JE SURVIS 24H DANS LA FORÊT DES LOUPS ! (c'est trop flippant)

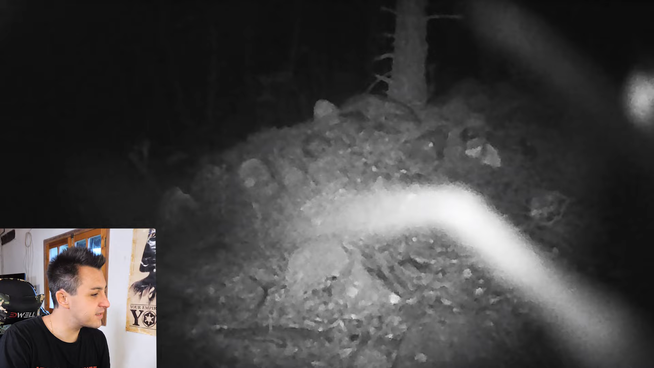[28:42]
Un gros truc dégueulasse. On dirait un criquet. Heureusement qu'il n'est pas venu jusqu'à la tente. Ah, les amis, vous voyez, en haut, je n'ai rien entendu. C'est en bas que j'ai entendu. On a... Alors, ce n'est pas un loup. Je pense que c'est un renard, à mon avis. C'est un renard. Il est magnifique. On va regarder la vidéo. Wouah. Il est très, très beau. Je crois que c'est le même que la dernière fois.
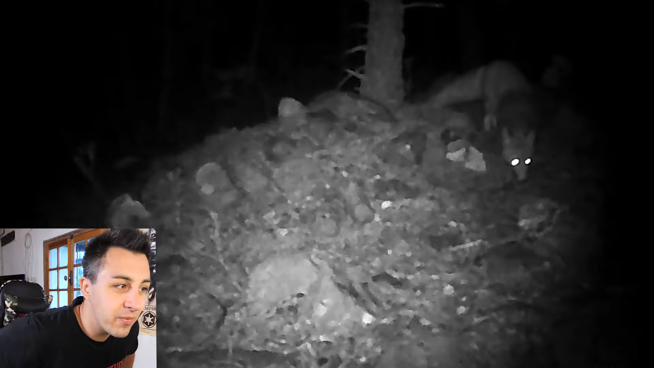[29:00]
Parce que quand on voit sa queue... Alors, là, qu'est-ce qu'il y a ? Ah, les yeux, regardez. C'est toujours notre ami, le renard. Alors, lui, il est très, très prudent. Parce qu'il n'est même pas venu manger. On dirait qu'il ne prend pas les ribs, regardez. Il sent. Mais avec la lumière, il n'approche pas. Il est magnifique. Et il est resté un moment à tourner autour. Regardez, il sent les ribs, mais il ne les prend pas. J'ai jamais vu un renard, les amis, aussi prudent de ma vie.
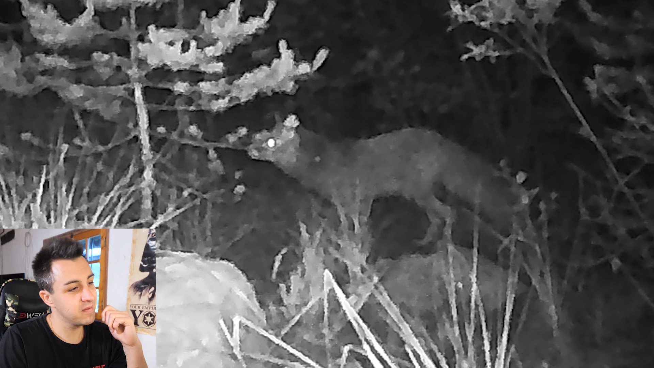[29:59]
Oh, la forme est très, très bizarre. Bon, je crois que c'est un renard, encore. On a une vidéo. Ouais, c'est un renard. Bah, c'est le même, à mon avis. Je ne sais pas si c'est le même.
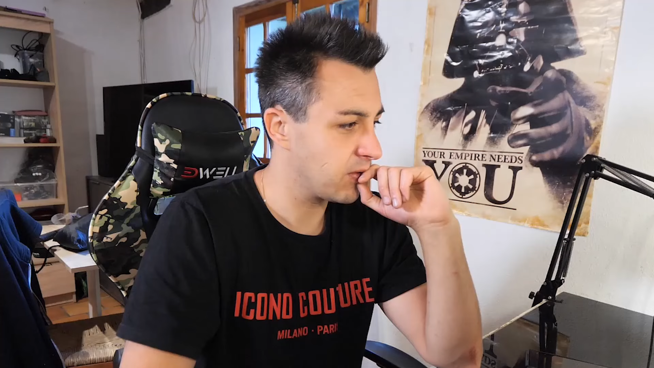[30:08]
On a un autre plan vidéo. Ah, bah, c'est le renard, encore. Alors, il ne s'approche pas.
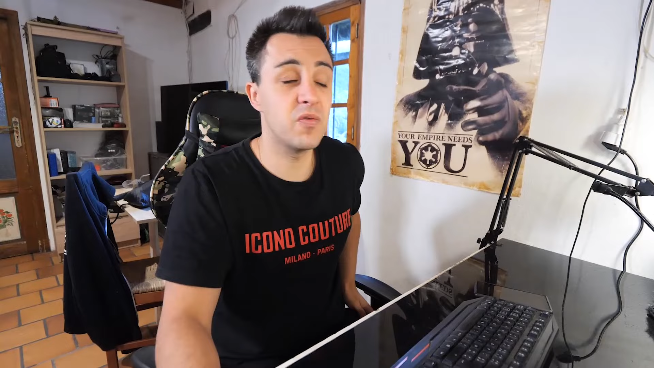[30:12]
Je n'ai jamais vu un renard aussi prudent. Alors, lui, il est vachement intelligent. On dirait qu'il voit l'infrarouge. Petite photo de profil. Il s'approche, il sent, mais il ne bouffe pas. Bon, en tout cas, on le voit bien. Il est très, très prudent. Alors, là, il n'y a rien du tout.
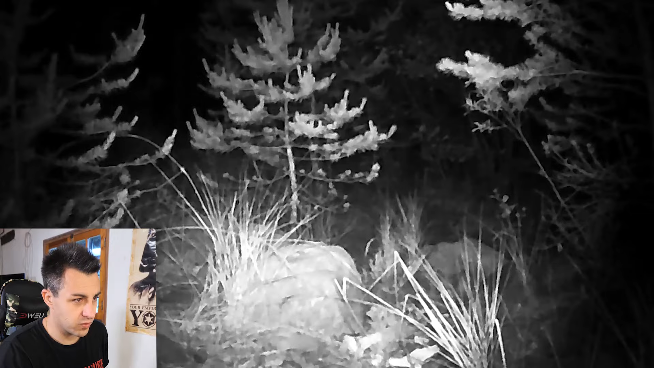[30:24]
Mais je crois que c'était lui qu'on a vu partir. Parce que c'est à la même heure.